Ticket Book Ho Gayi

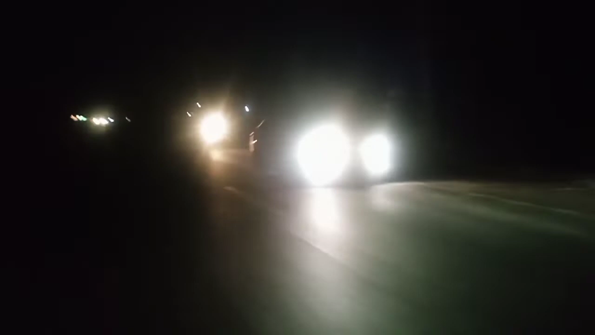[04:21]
तो गाइस अभी रात हो चुकी है, 8 बज गए हैं, और अभी हम जा रहे हैं घर, क्योंकि हमने टिकट बुक कर दी है द्वारका की। तो अभी हम जा रहे हैं घर। ओके गाइस, तो हम घर जाते हैं।
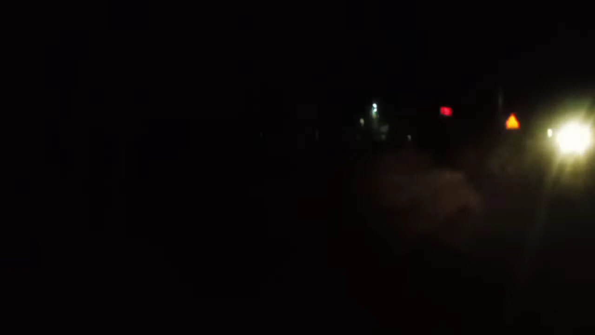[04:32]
सो गाइस, ये देख लो, मैंने जब आपको हॉस्पिटल के बारे में बताया था, वो हॉस्पिटल आ चुका है फिर से, क्योंकि हम वापस घर जा रहे हैं अभी।